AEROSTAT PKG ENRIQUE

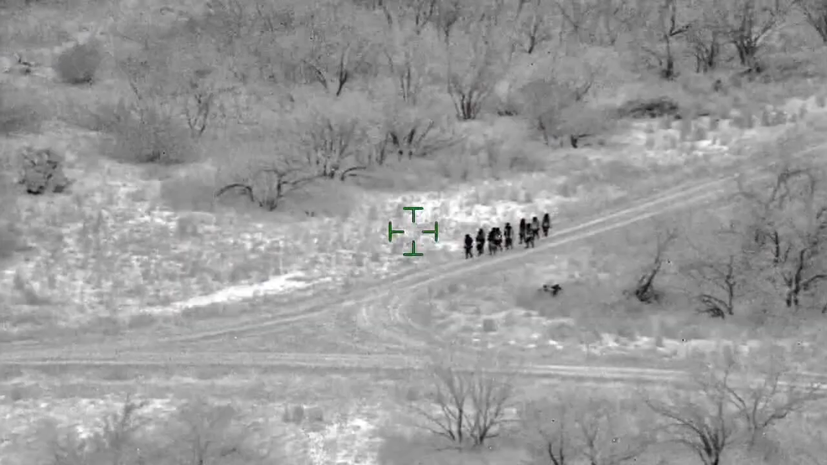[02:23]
aerostats help level the playing field so this was recorded last february it's the dead of night a technology uh which
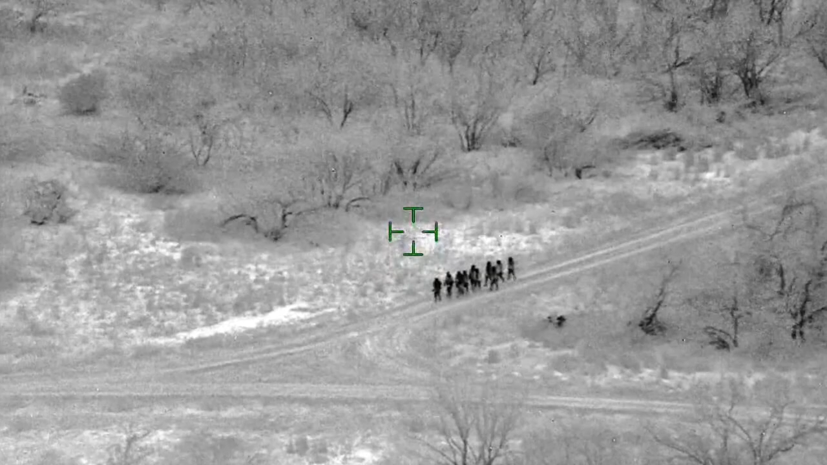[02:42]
11 people in a single file line freeze right of the screen a trio of border
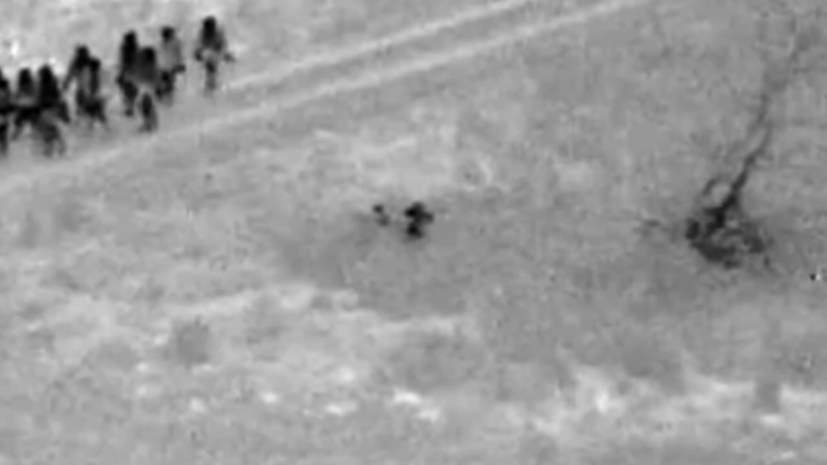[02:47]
patrol agents hidden in the brush you know they have the capability of watching for miles and miles in the dark and so the agents you know when they go
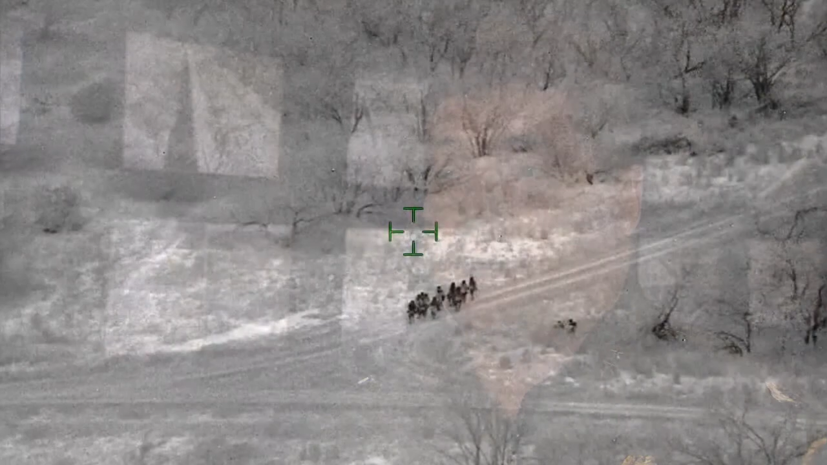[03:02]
play agents popped out the group scattered the balloon you
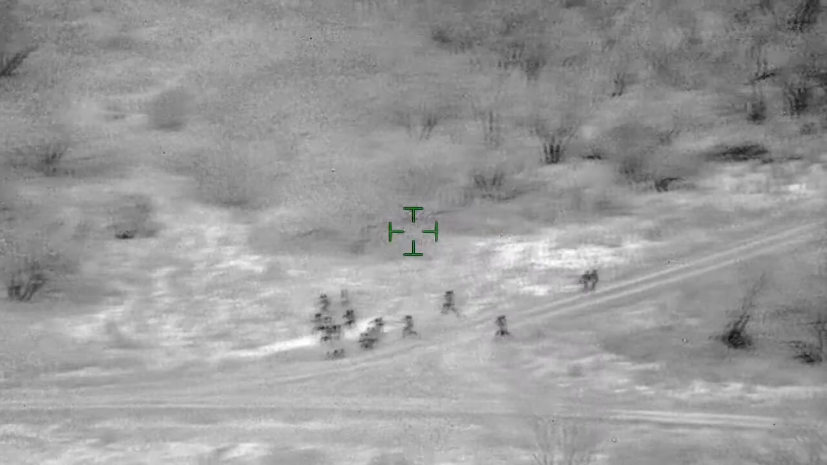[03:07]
know follows them the camera pulled out on the horizon and think about it it's
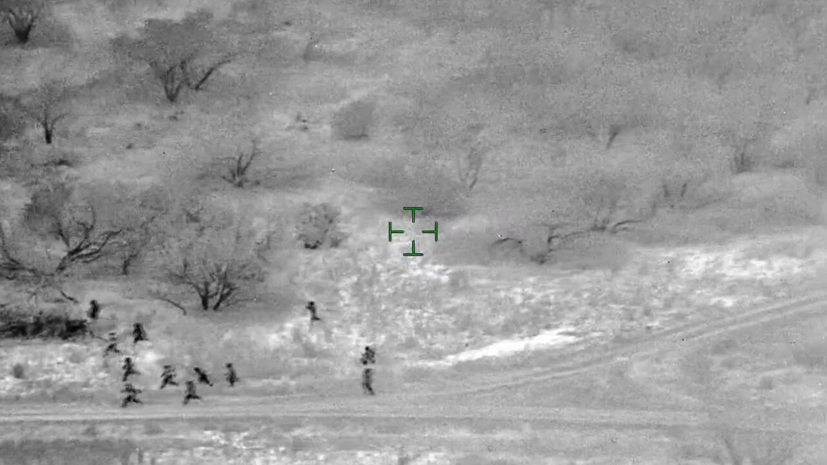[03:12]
it's dark and
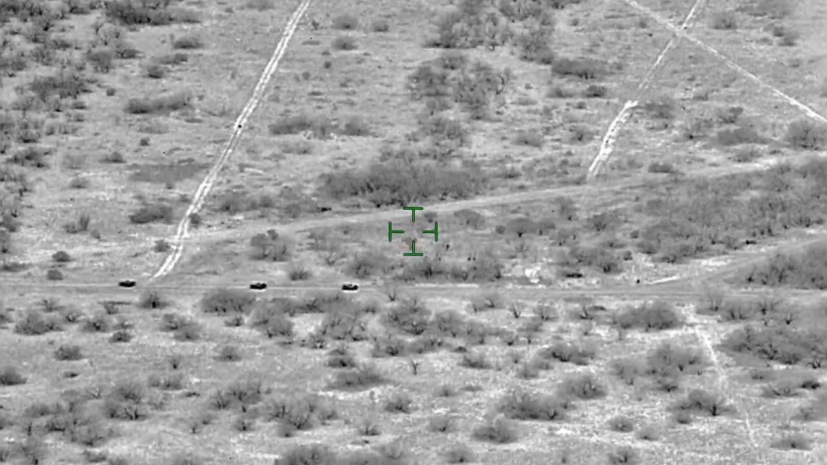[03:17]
guided to the group the aerostats don't make noise
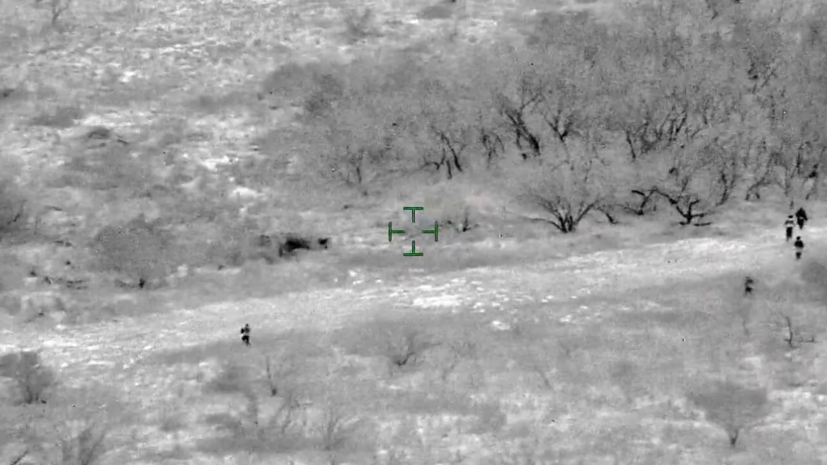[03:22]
underneath the balloon communicated what they saw the illegal immigrants had no
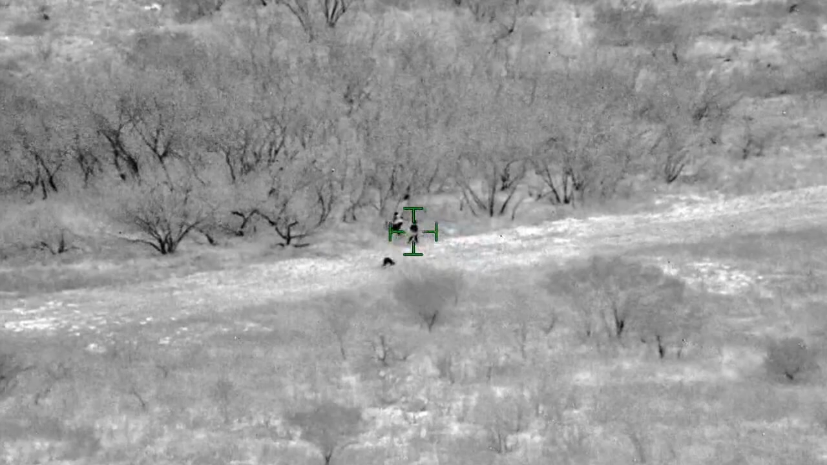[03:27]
idea the sky high surveillance saw their every move they caught all
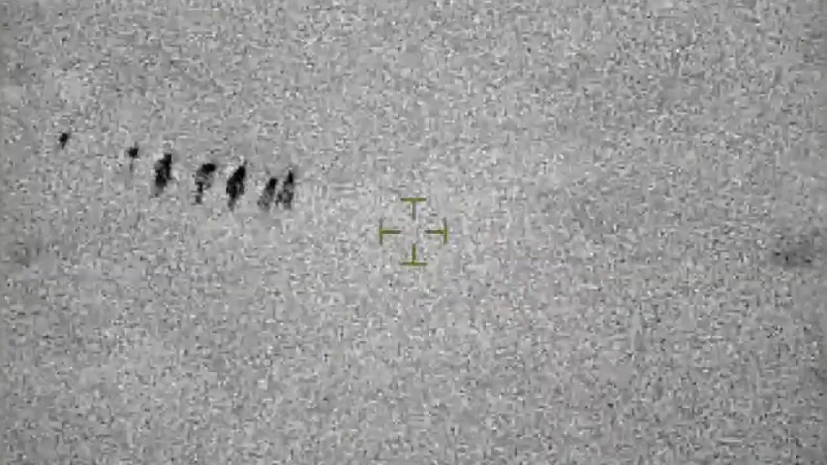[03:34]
a few months ago it gives you a good snapshot of what goes on nearly a dozen
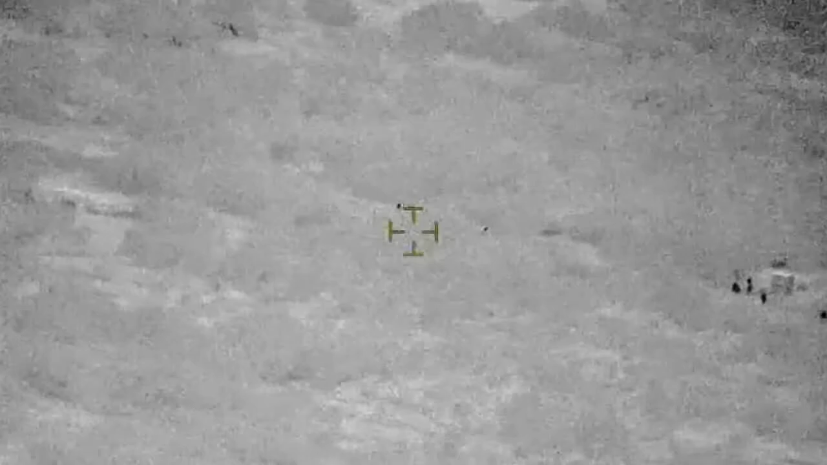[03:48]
three in the morning and they've been surveilling this group for hours and hours freeze far
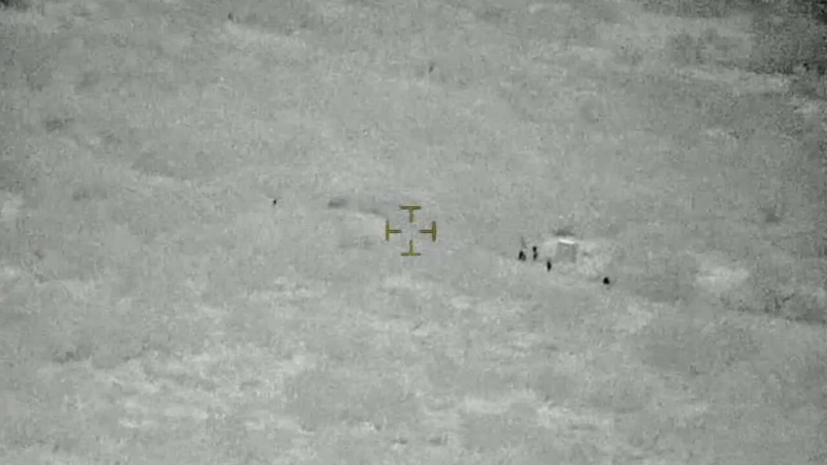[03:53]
right side of the screen four agents the feds first spotted the smugglers at
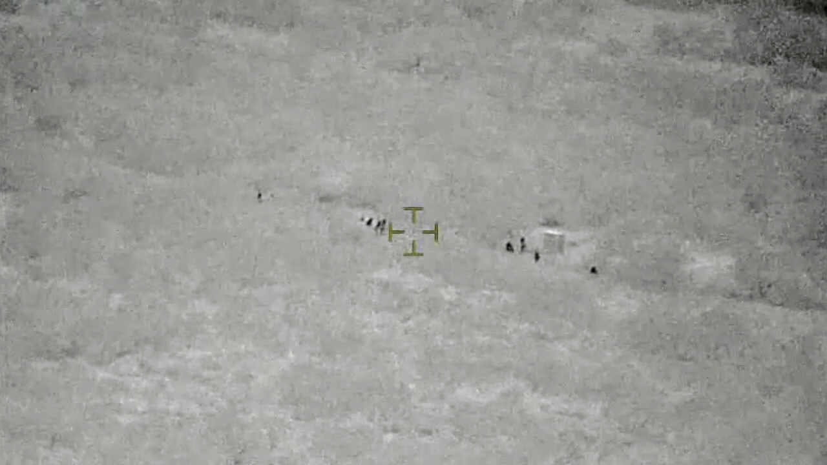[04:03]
to do this without any sort of infrared help how difficult would it be you'd have to be right on top of them
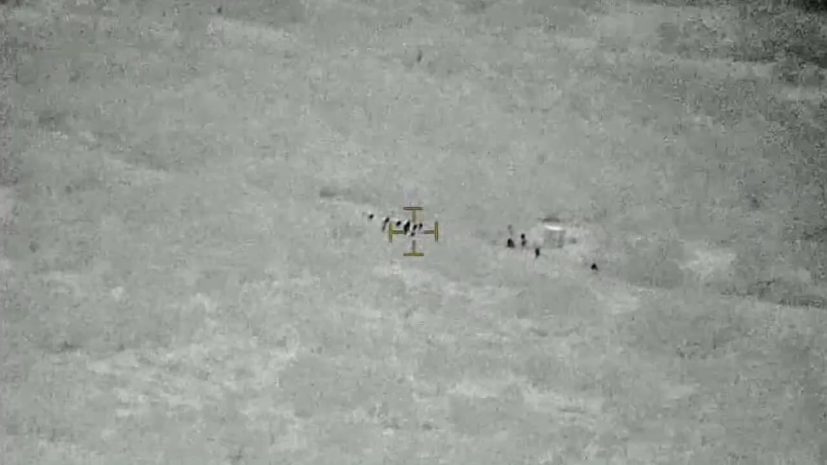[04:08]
the balloons are changing the landscape cameras can scope out
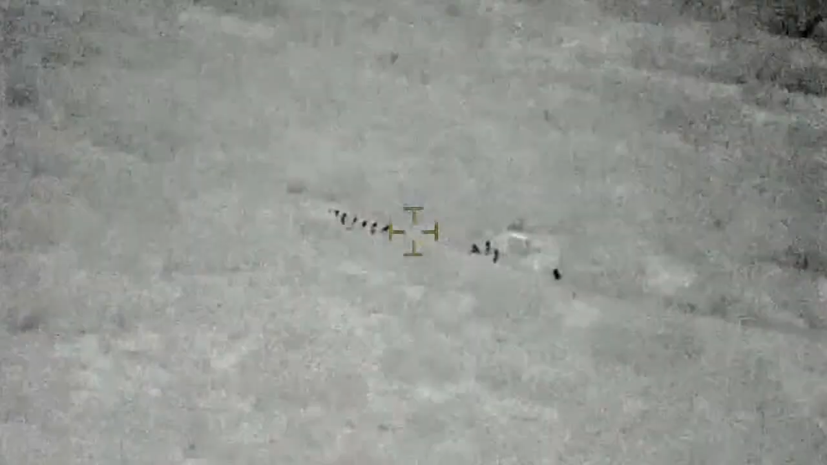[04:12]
any possible